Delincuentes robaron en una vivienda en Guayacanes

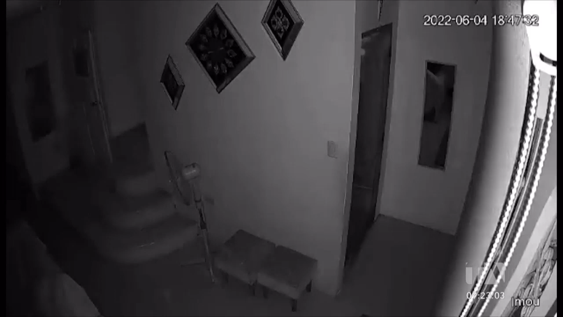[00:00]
Todo fue en 20 minutos donde cuatro antisociales hicieron la caída en la manzana 138
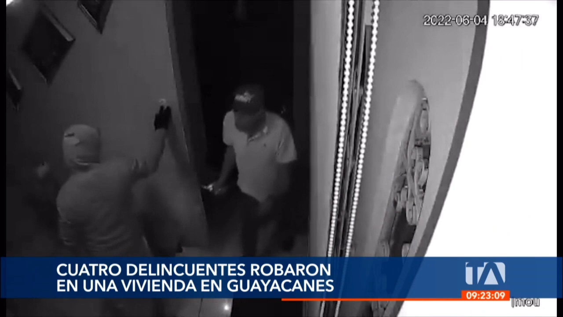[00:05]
Villa 11 de Guayacanes para violentar la seguridad y por las mismas, robar.
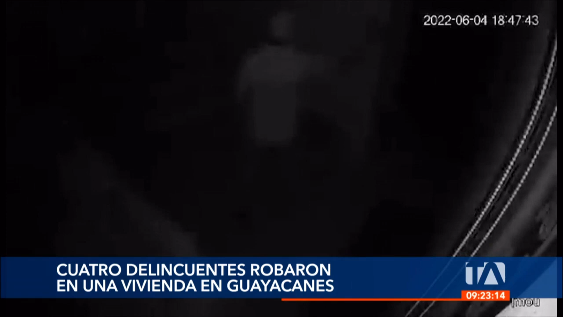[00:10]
Ellos estaban pendientes de la salida de los dueños para sacar lo que más podían y no ser descubiertos.
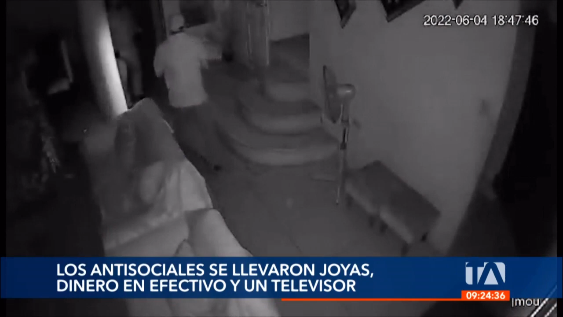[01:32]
Pese a dañar una cámara, no sabían que en su interior había otra, que grabó todo. Esto permitirá que la policía le siga la pista y los capture pronto. Alex Vargas, 24 horas.